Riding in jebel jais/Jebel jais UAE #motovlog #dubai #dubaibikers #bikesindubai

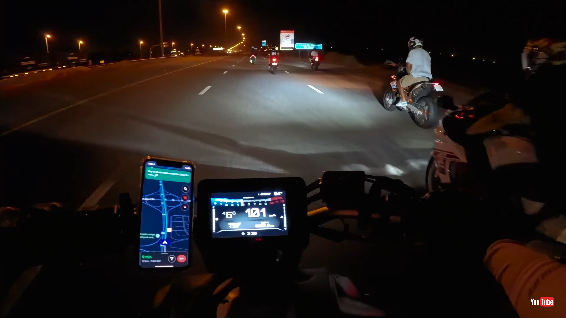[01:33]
Okay, we are close to our first point, our first rest point, stop point, and right until now everything is fine, everything is normal. We are enjoying the ride, beautiful. We got here 9 minutes to get on our first stop. Our one boy is missing and he is coming behind us. We are safe and sound on our first stop.